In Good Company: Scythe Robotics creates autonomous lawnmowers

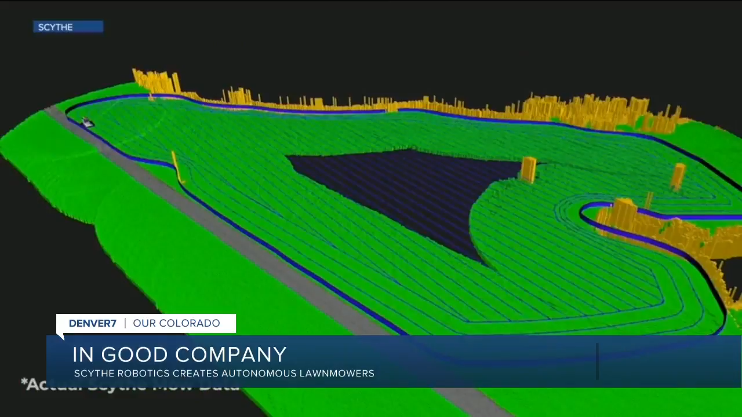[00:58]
And so once it has that sort of boundary map memorized it knows how to lay down stripes at whatever angle the customer wants.